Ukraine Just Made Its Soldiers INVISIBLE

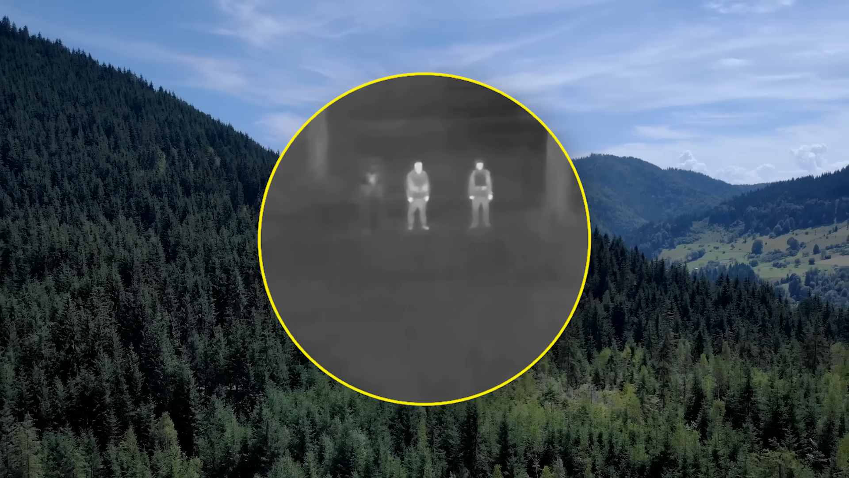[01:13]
According to that newspaper, the special cloak had been designed in Ukraine to hide soldiers away from thermal imaging cameras that Russia installs in its tanks, planes, and drones.
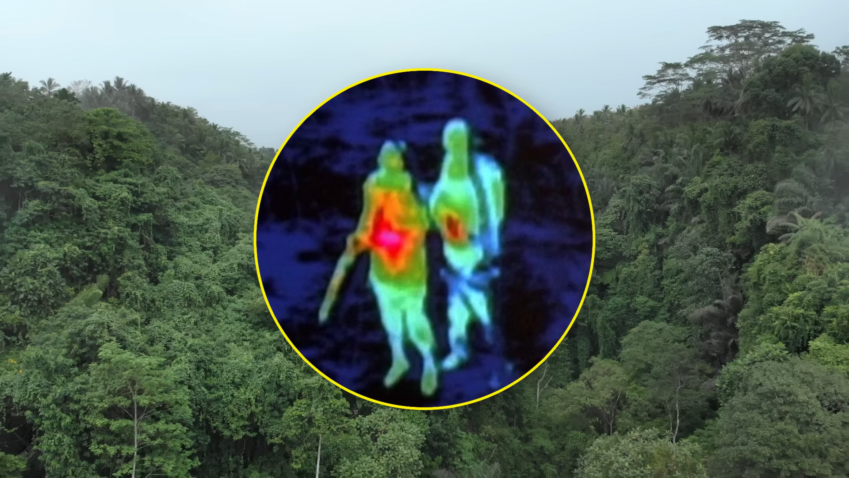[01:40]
In the movie, the titular Predator tracks its prey by identifying body heat.
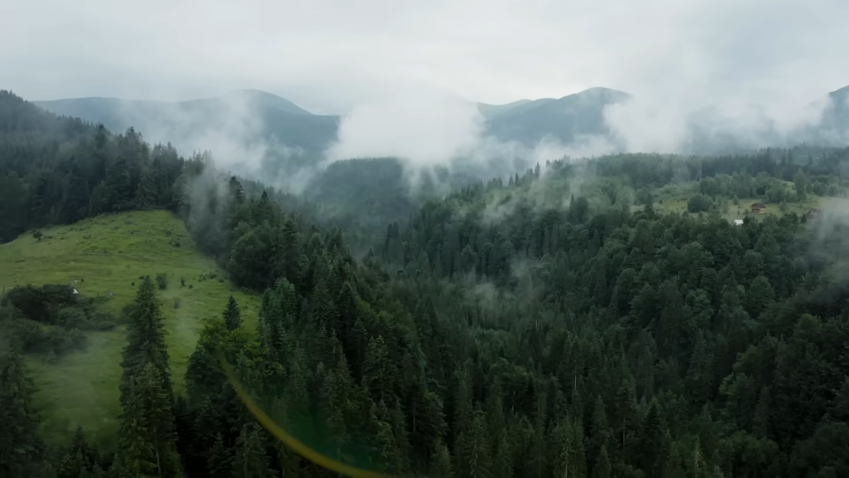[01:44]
Thermal imaging cameras do precisely the same thing, showing humans as blobs of red and yellow on the screen. When a Ukrainian soldier wears his new invisibility cloak, the telltale heat signature disappears,
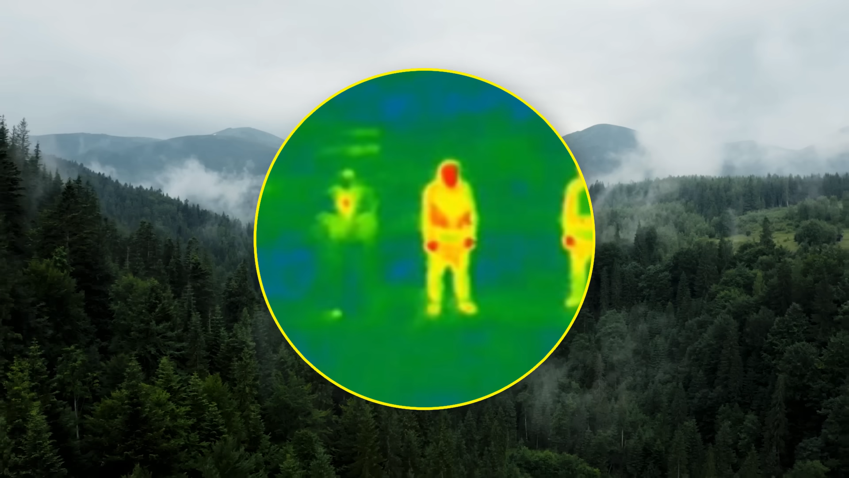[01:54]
leaving behind a murky mixture of blacks and grays that blend in perfectly with the cooler background images a thermal imaging camera captures.
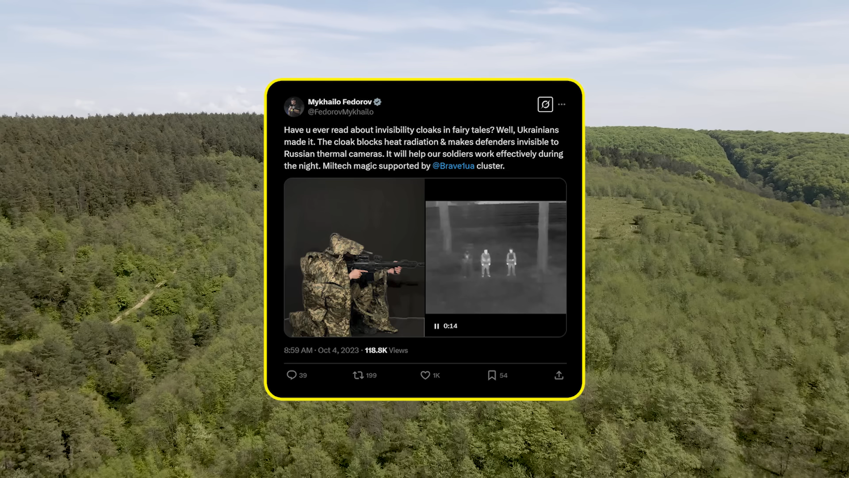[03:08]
The footage shows a pair of soldiers standing side by side as they're filmed using a thermal imaging camera.
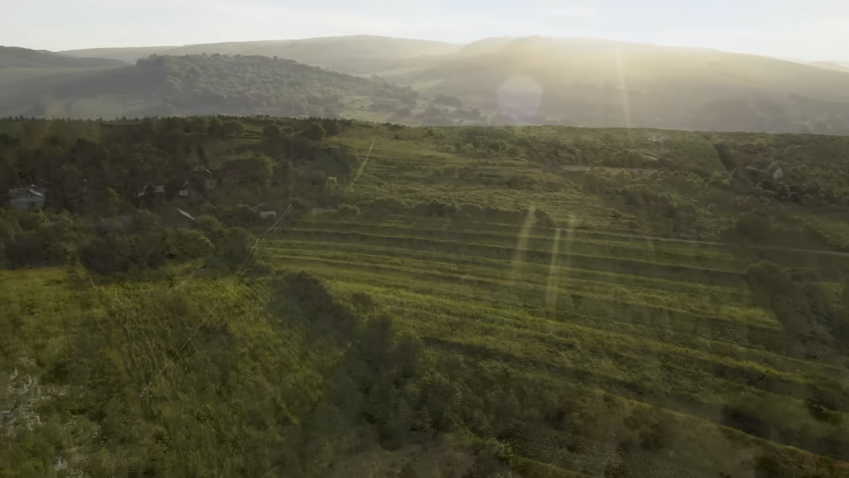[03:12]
Both give off a telltale red and yellow heat signature that Putin's drones and mechanized units would use to pinpoint their positions in the field.
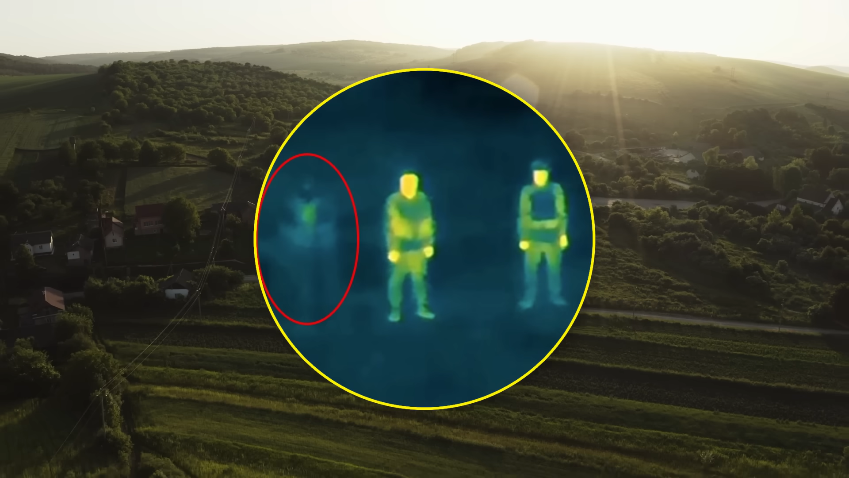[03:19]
It's only after closely inspecting the video that you realize there aren't two soldiers at all. There are three.
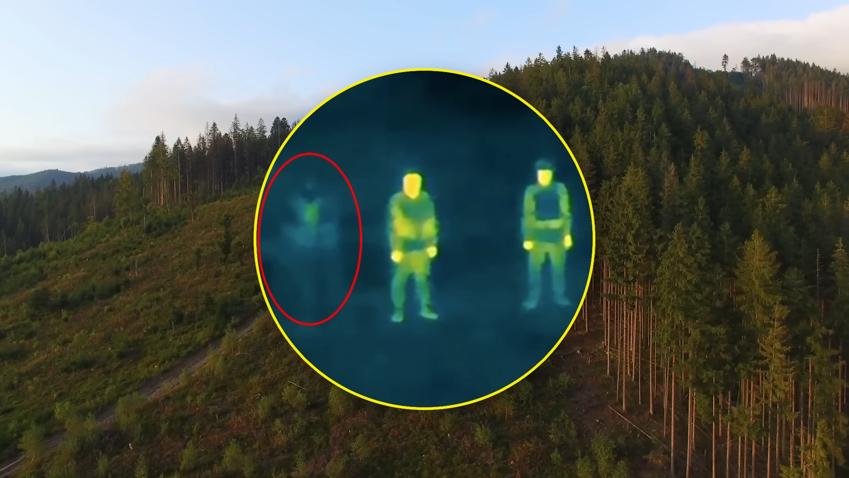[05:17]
Internally, the cloak insulates the wearer, keeping their body heat inside from where it slowly escapes via a series of small ventilation slits.
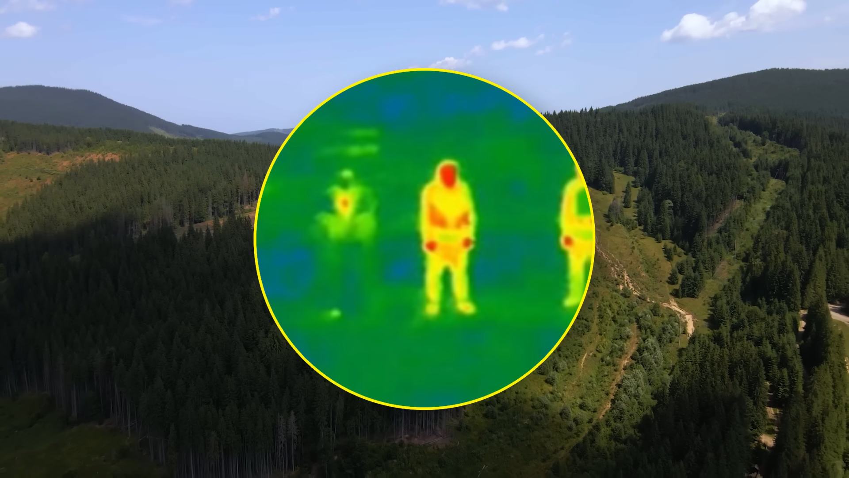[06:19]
we need to dig into how the thermal cameras work and why they're so dangerous to Ukraine's troops.
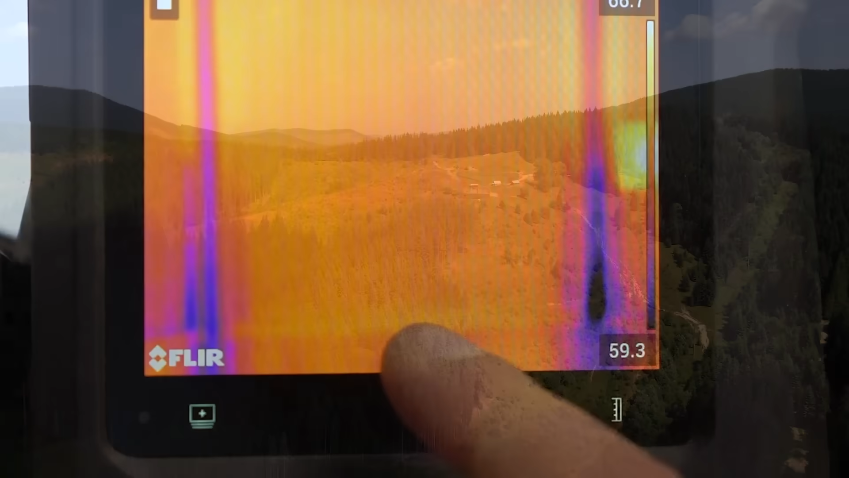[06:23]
It all comes down to infrared energy. Practically every object on Earth emits at least a little infrared energy,
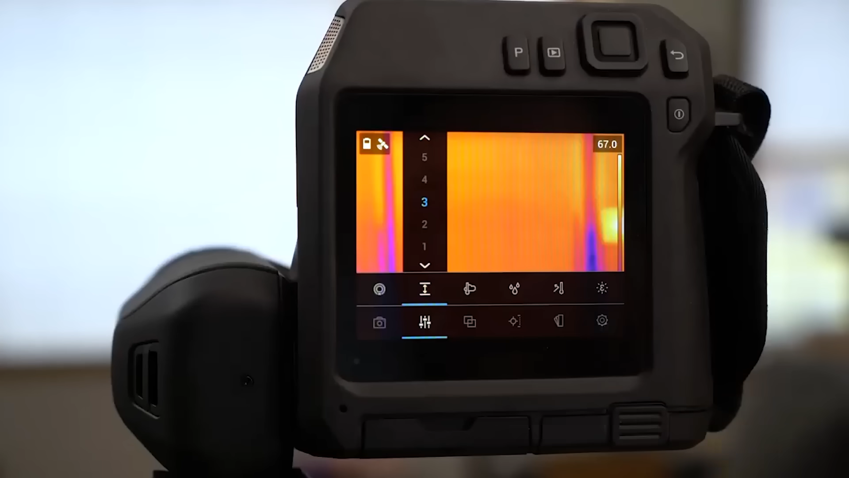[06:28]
with that emittance being the object's heat signature.
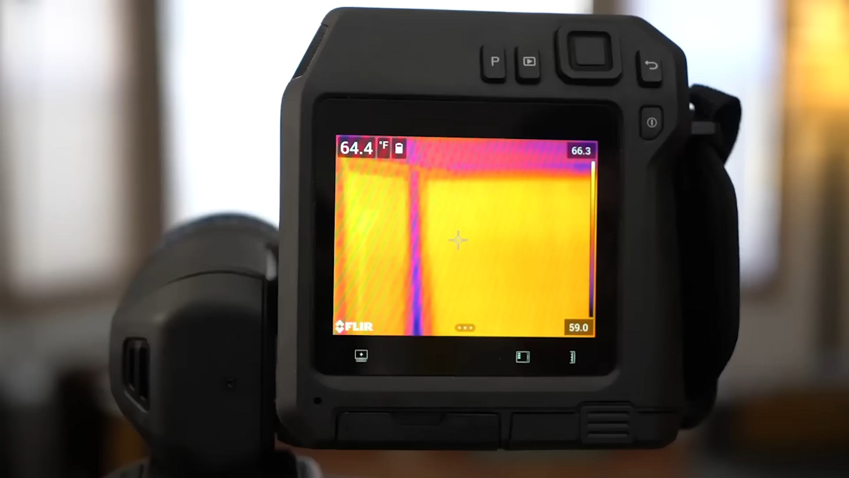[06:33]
On screen: spot 64.4°F
Thermal imaging cameras pick up on this heat signature, with hotter signatures being shown on the camera via red and yellow colouring, while cooler signatures are a bluish grey.
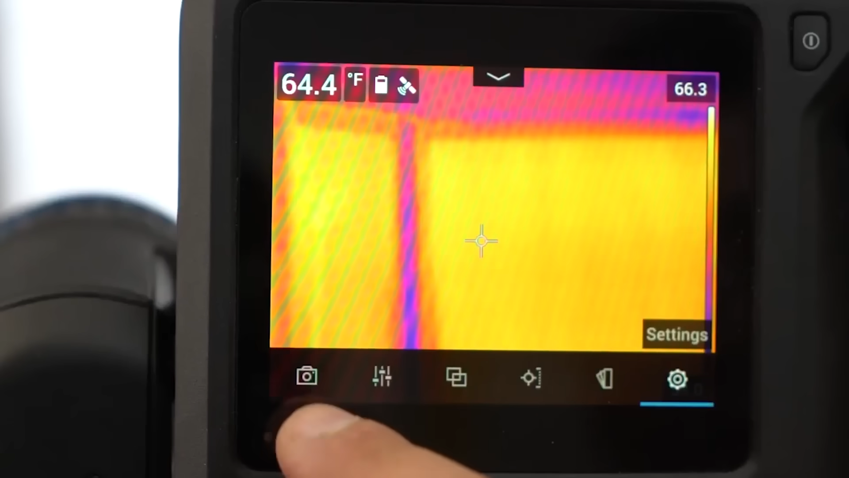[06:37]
On screen: spot 64.4°F
The camera essentially converts the infrared energy its sensors
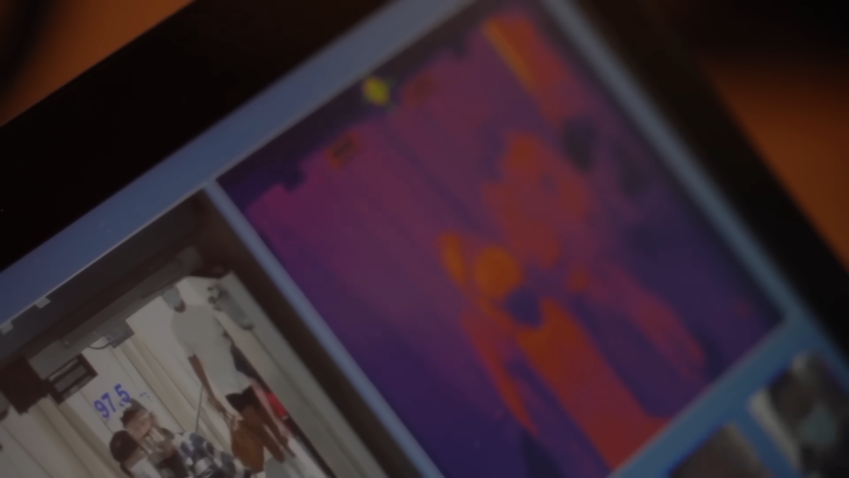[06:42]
pick up into electronic images that display the surface temperature of the object being recorded.
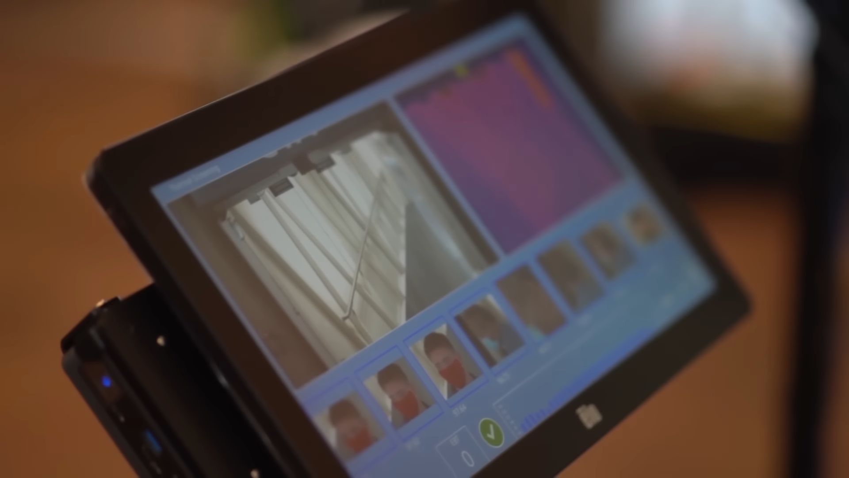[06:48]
Getting more technical, the thermal imaging sensors Russia uses these, contain special optical systems.
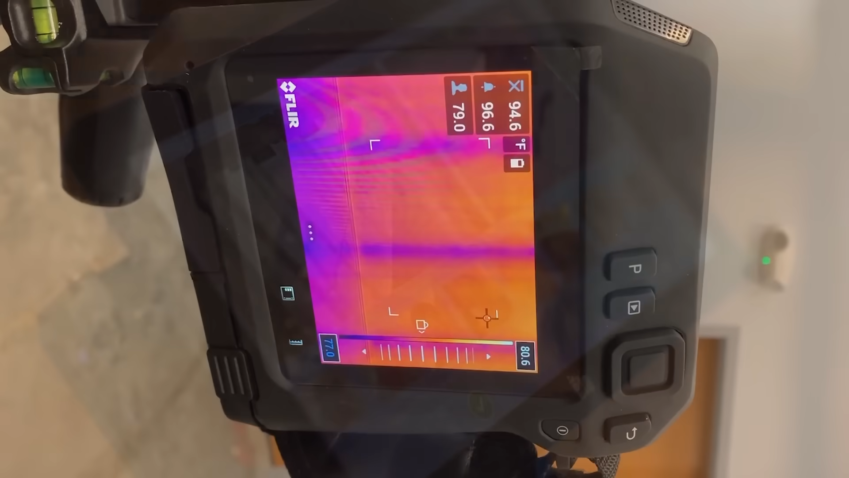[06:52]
On screen: max 96.6°F, min 79.0°F
These focus the infrared energy captured onto a special chip, called a sensor array, that contain thousands of pixels arranged in a grid format.
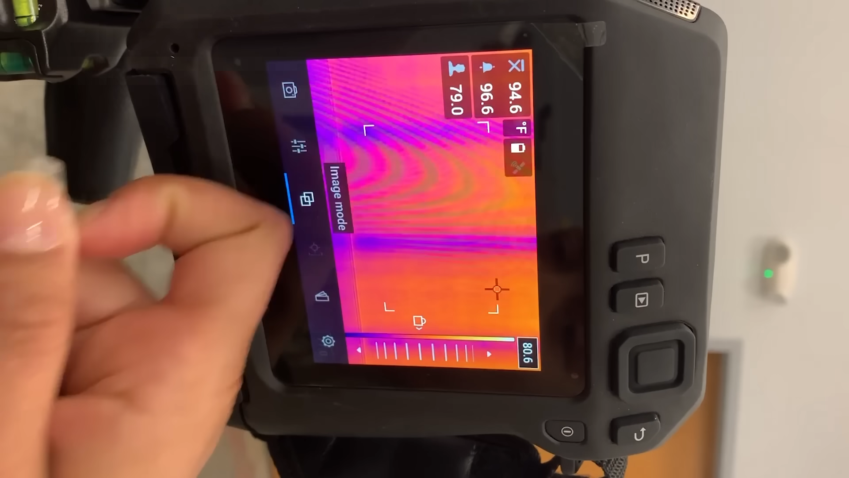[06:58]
Each of those pixels reacts individually to the infrared energy focused onto it to produce an electronic signal.
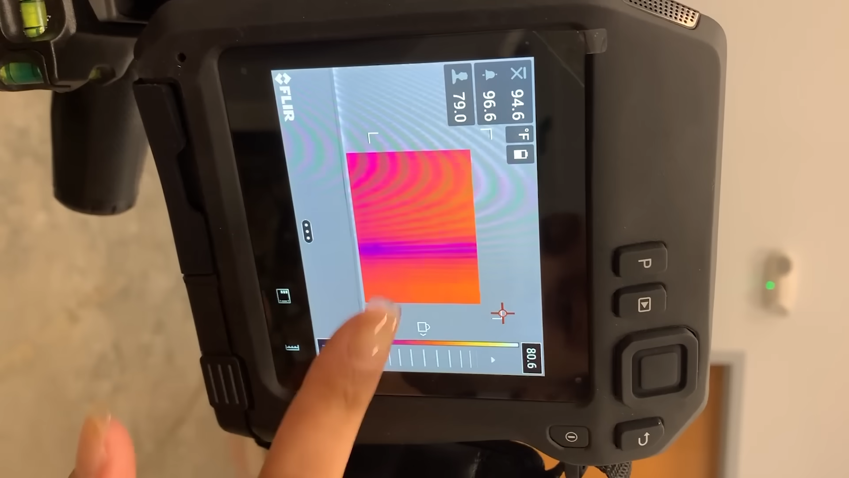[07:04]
On screen: max 96.6°F, min 79.0°F
That signal is then converted from the pixel grid by the camera's sensor,